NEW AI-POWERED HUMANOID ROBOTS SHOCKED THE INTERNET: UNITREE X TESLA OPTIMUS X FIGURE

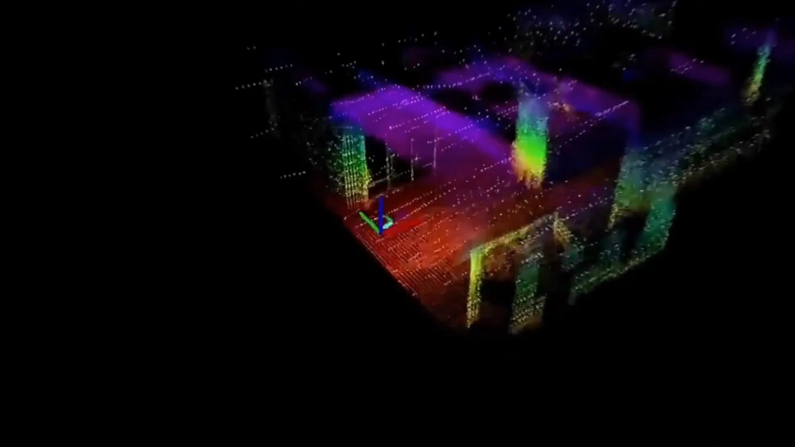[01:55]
Laser Slam to position themselves on
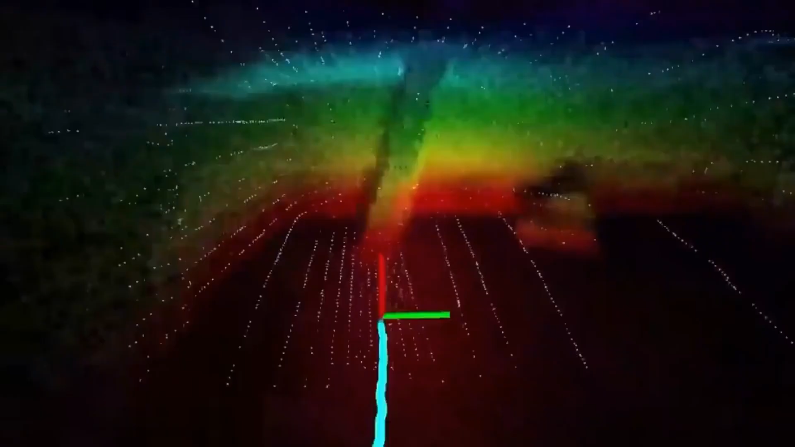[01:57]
stage even with rapid changes in formation and unexpected obstacles.
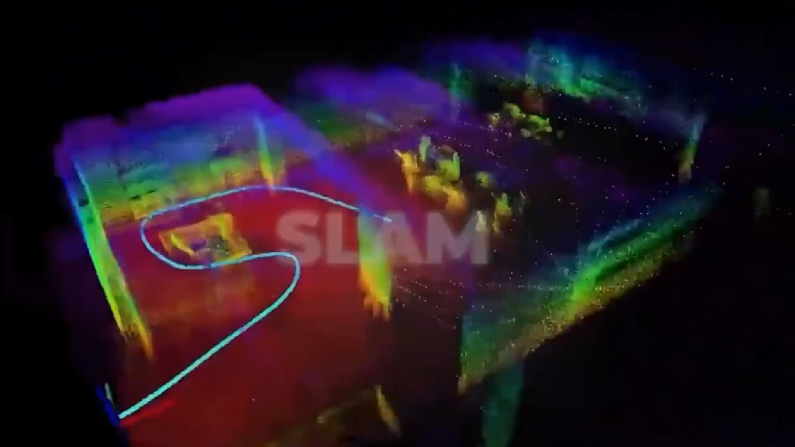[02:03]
Laser Slam allows them to create a virtual map of the environment in real time, helping to adjust their movements precisely.